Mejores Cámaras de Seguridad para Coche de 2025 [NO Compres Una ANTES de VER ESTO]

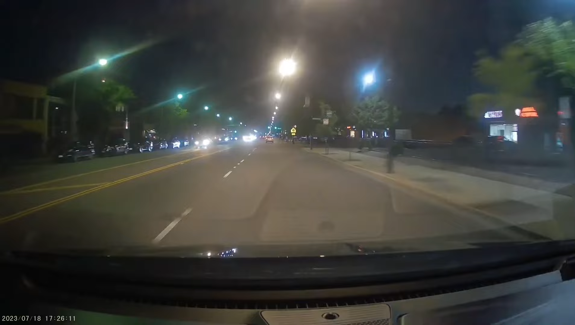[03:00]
Equipada con un gran angular de 170 grados, esta cámara para coche monitoriza todas las direcciones sin zona ciega visual con una definición clara, proporcionándole la más completa grabación de vídeo evidente y la mejor experiencia visual.